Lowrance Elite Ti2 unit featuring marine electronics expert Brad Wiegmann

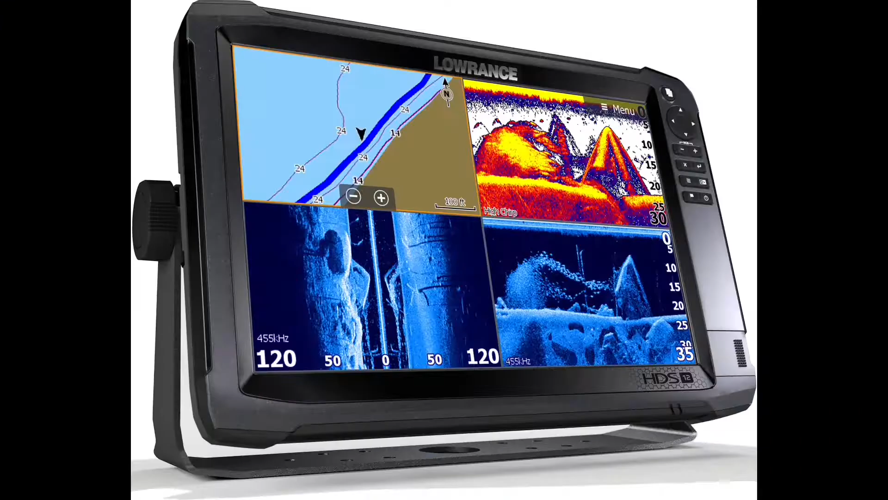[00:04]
the elite ti2 happens to be that unit that's
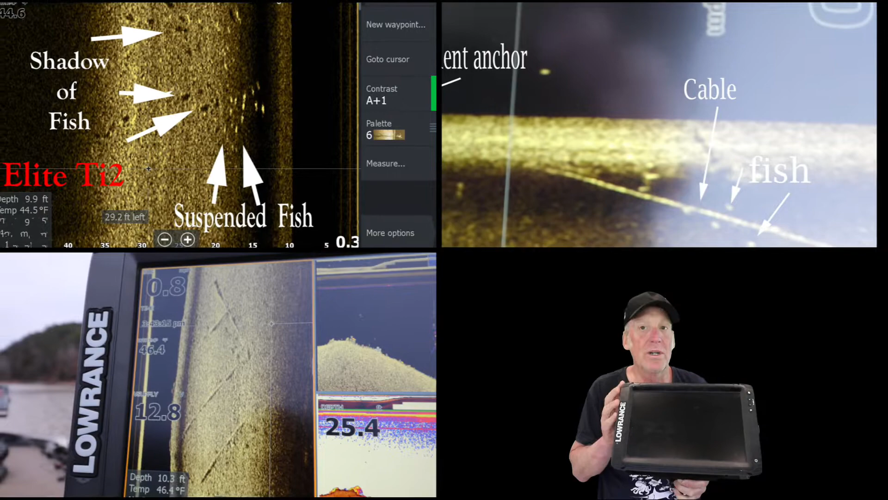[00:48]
hook it up to the active imaging transducer they have two different ones the two in
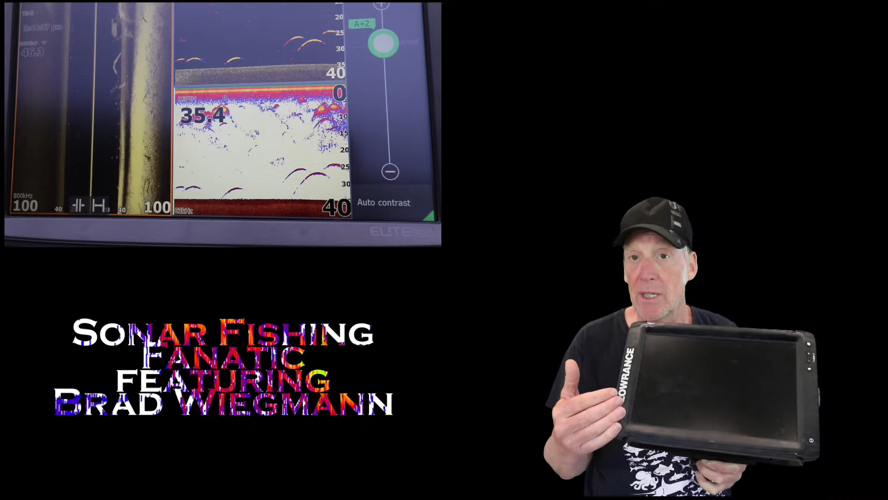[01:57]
is the same as the hds live unit so they've really stepped their game up
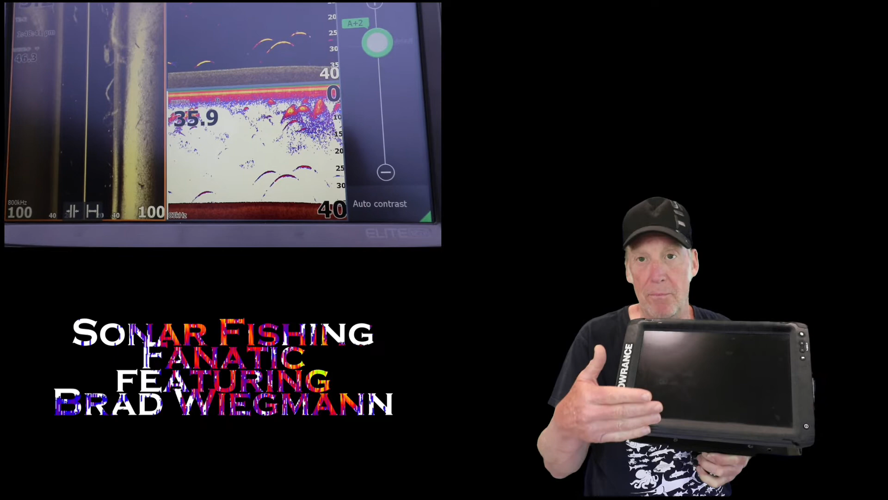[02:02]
with what their home page looks like very easy layout you know because it's a touch screen
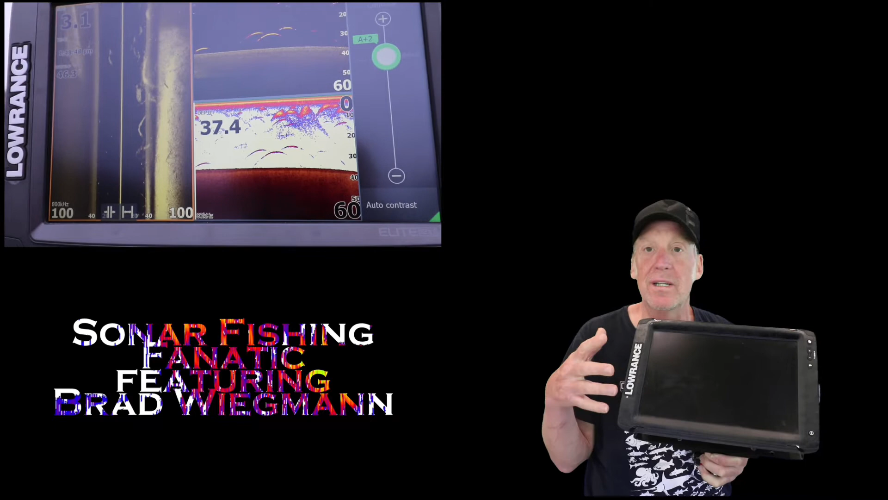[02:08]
it kind of reminds you what your cell phone does and kind of laid out that way too so it comes in different sizes uh that fits different you
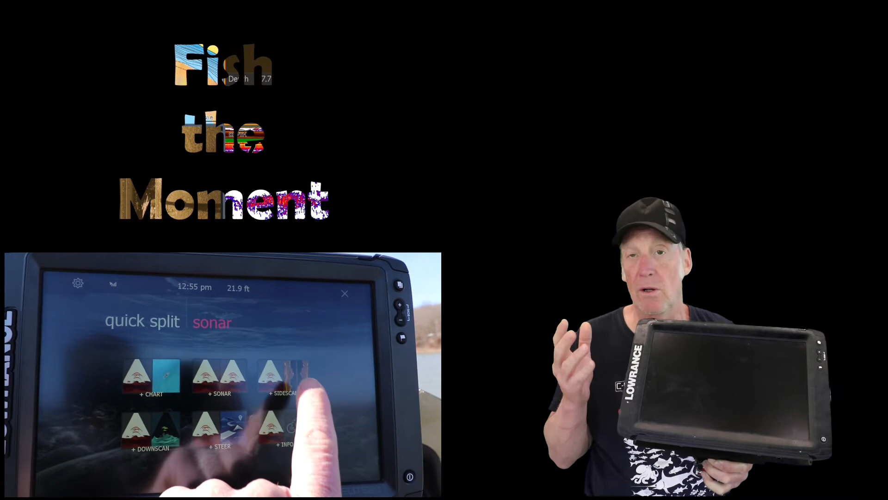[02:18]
know your budget whatever you can afford so it's a perfect unit and i think a lot of
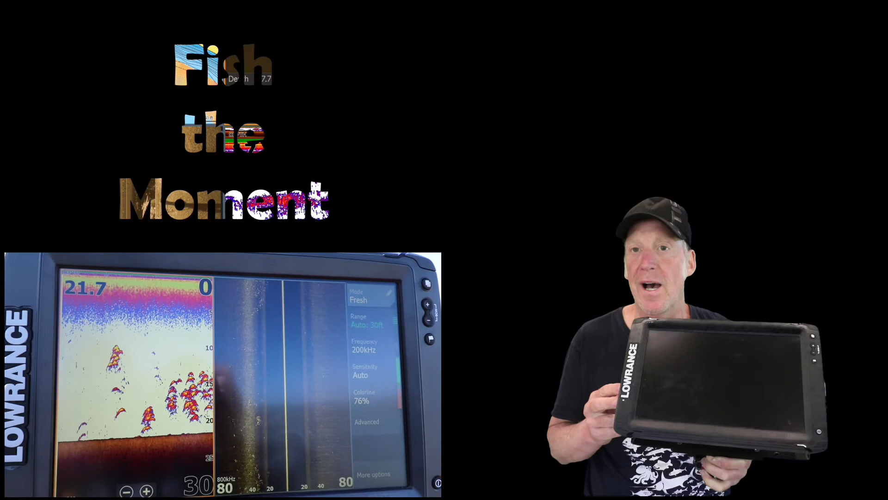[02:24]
kayakers will be getting the seven or nine inch in this but this is this is the